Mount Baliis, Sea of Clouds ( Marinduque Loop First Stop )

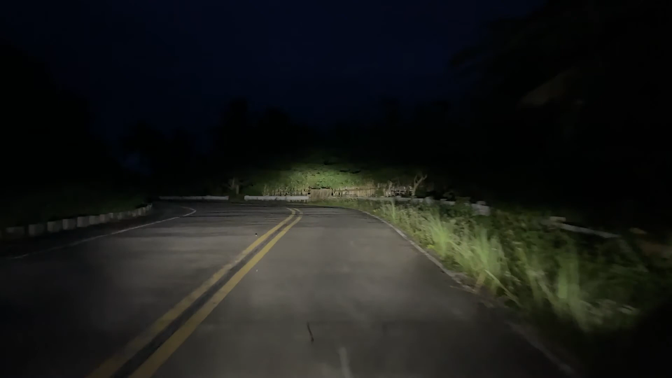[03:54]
Ay, ito ba yung bahay niya? Wala, baka tinanggal na.